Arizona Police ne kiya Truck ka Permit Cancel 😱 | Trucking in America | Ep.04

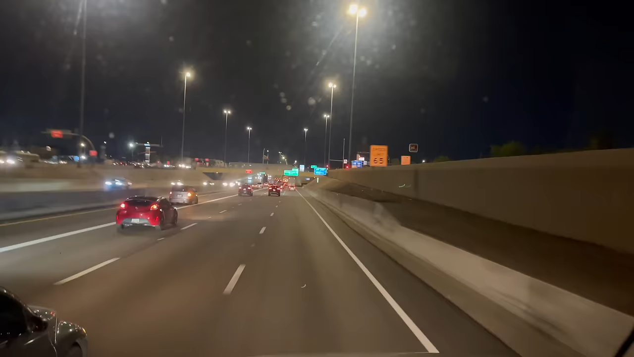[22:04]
फिनिक्स फिनिक्स फिनिक्स सारा शहर भाई बीच से क्रॉस करते हुए, क्योंकि जो I-17 है ना शहर के बीचों बीच से निकल रहा है, तो अभी रश आवर का टाइम हुआ नहीं इसलिए हमारी स्पीड थोड़ी बढ़ी हुई है। 10 ईस्ट।